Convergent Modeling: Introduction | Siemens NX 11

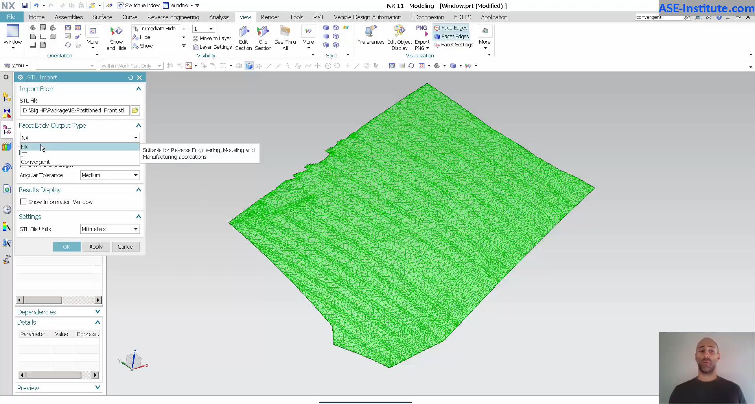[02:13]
sort of as an imprint onto a solid. This is a good place to use that. Now, since this model is already in, it was already imported in in a previous version, I'm just going to leave everything as is. The issue here now becomes, let me go ahead and show this. So, this is a solid body. You can see I have an extrude.
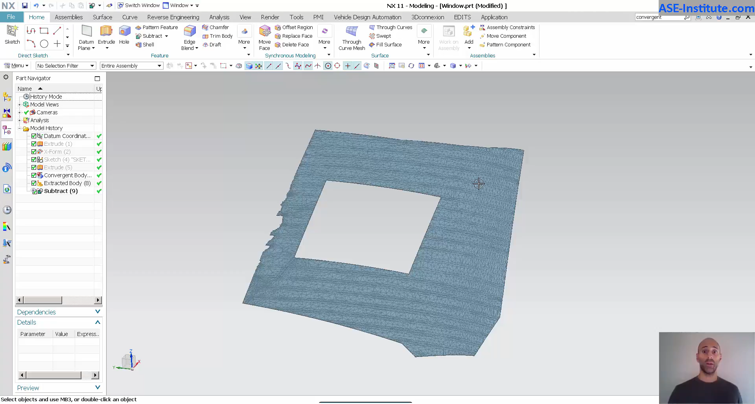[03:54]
So, now I have the capability of generating geometry attached to an STL. So, if I have to use a new STL, maybe I have a new scan. I can import that new scan and replace one scan for another and so on. Now, the other capabilities that I have, let me go ahead and hide this.